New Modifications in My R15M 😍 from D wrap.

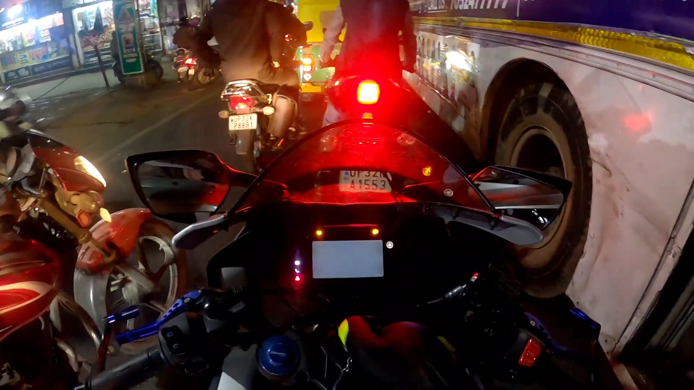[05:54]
तो सिग्नल हो चुका है गाइस, लेट गो, 1 2 3।